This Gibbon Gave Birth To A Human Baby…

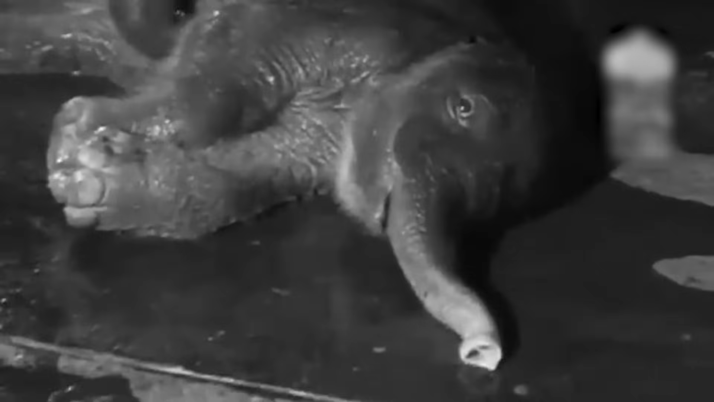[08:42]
A knock to make sure the baby is conscious.
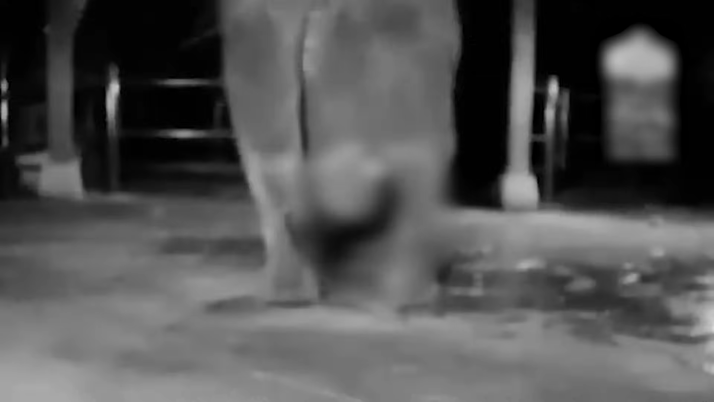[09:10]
the agony dissipates upon a successful delivery.
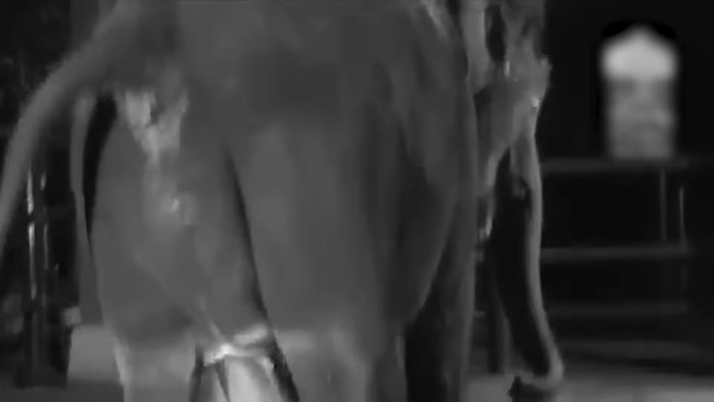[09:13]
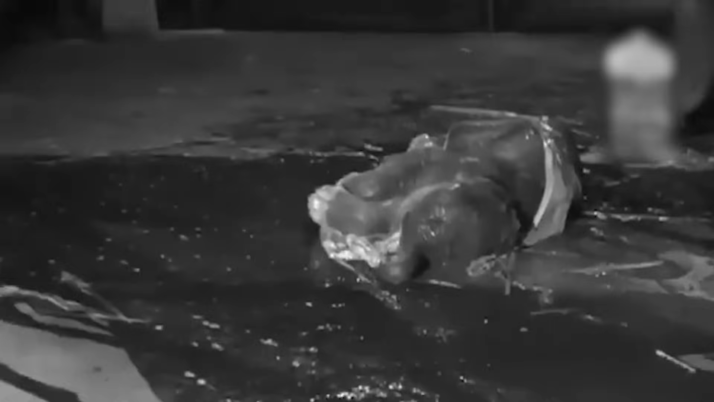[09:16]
The newborn calf resembles a miniature version of its parents, but is notably hairy and dark in color.
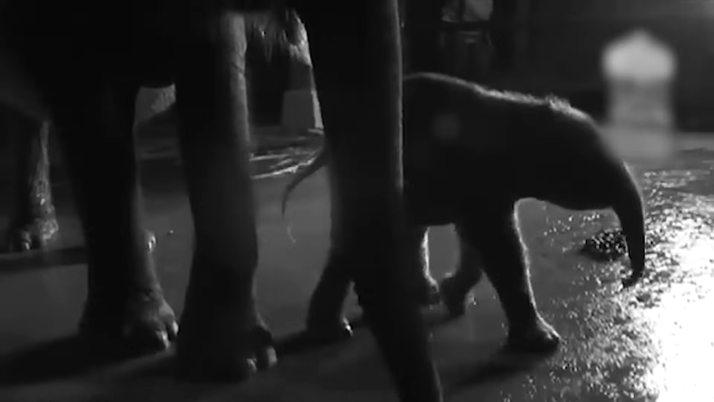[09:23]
The calf will remain with its mother until it matures into a 6-month-old adolescent. Rhino Calf
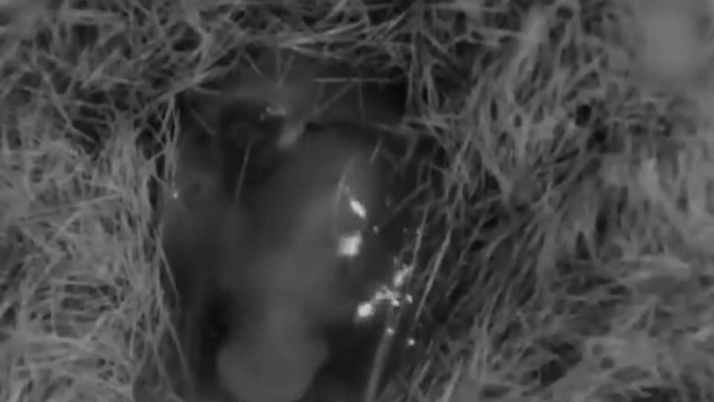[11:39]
Beans Joey No, this isn't another platypus baby.
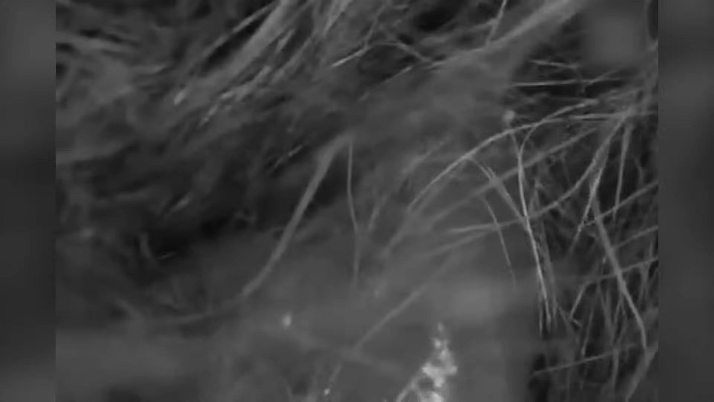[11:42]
It's a kangaroo's embryo.
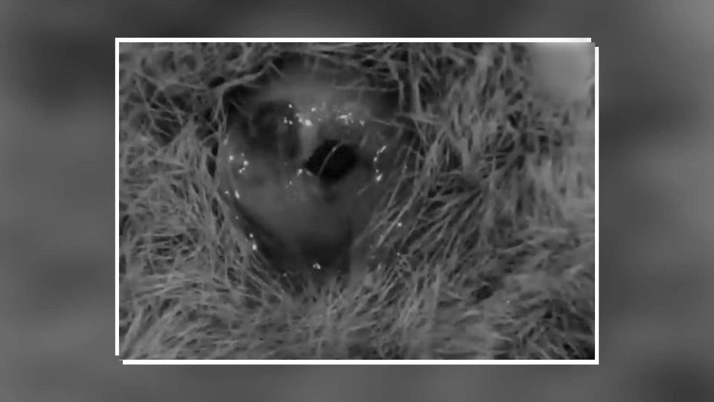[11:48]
This deaf and blind pink fetus pops out and manages to find its way into its mother's pouch.
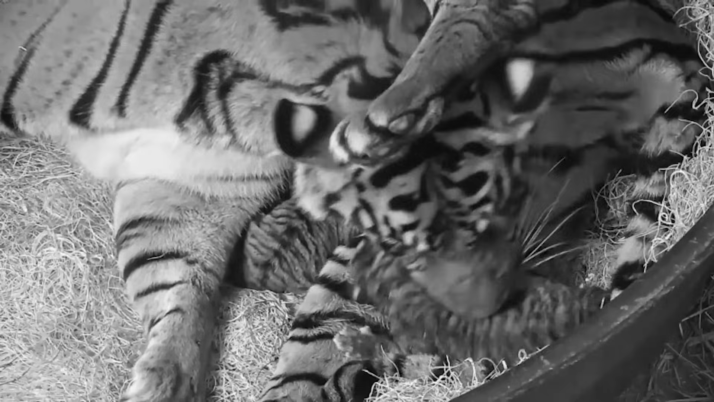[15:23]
The newborn cubs are tiny but already have prominent stripe patterns on their skin. And now, as they've been born healthy, zookeepers will ensure to babysit the imperiled newborns.
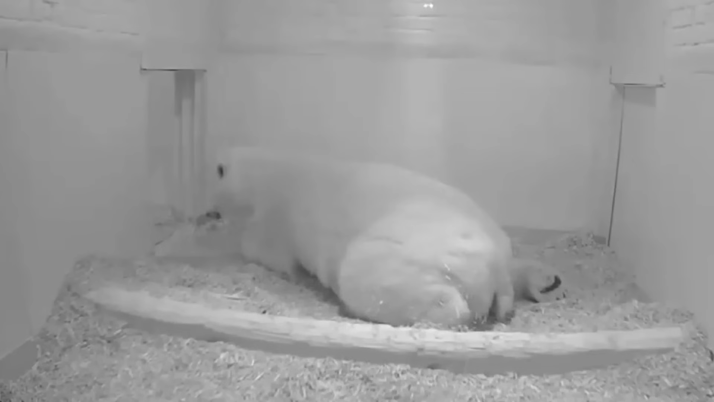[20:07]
Fluffy Baby This polar bear has been expecting her baby for about 8 long months at the Berlin Wildlife Park.
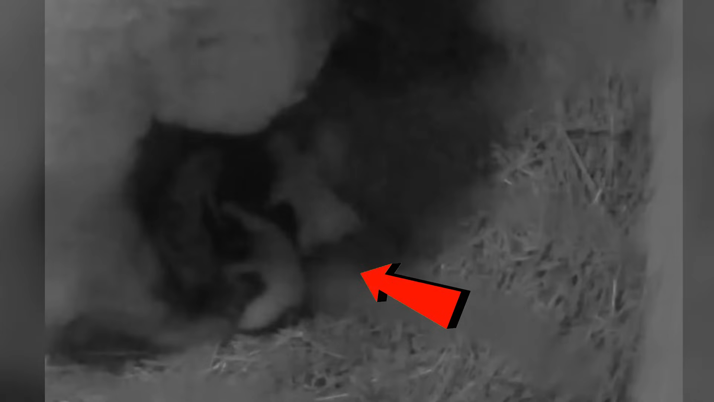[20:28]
The newborn polar bear is born small, with closed eyes and its fur so fine that it almost looks hairless.
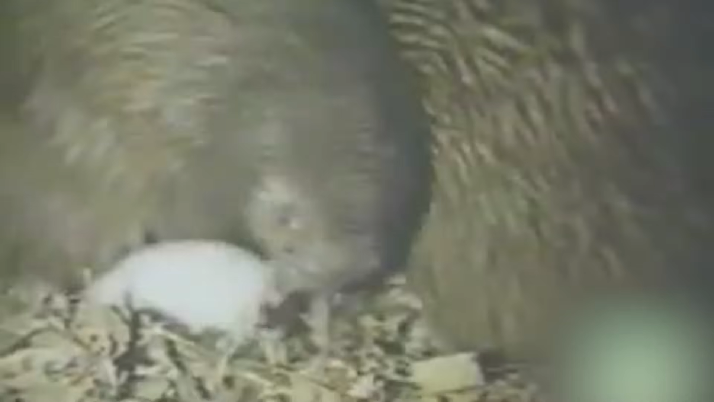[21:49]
Females take care of the eggs while starving herself.
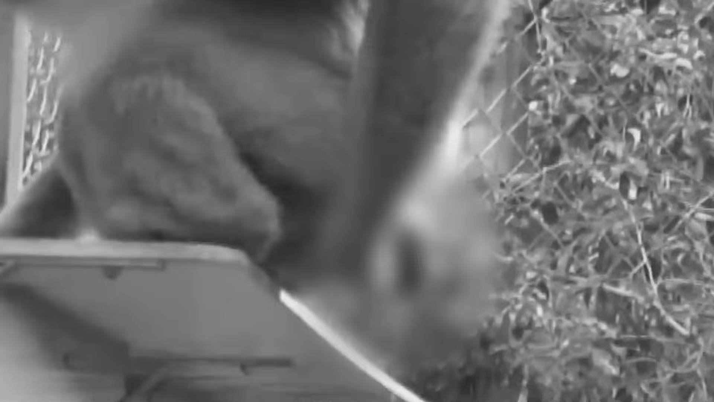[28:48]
This moment was captured a few years back during the birth of a gibbon at Chester Zoo in England,